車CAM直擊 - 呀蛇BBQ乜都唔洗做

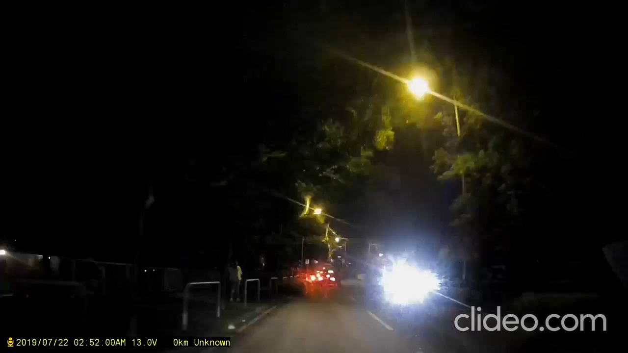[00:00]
上来。 警车啊！先出嚟警车入唔到去喎，报唔到案喎，可以点搞啊 Sir？ 你有咩事要报案啊？ 唔系，依家好多人想报案，但系报唔到喎。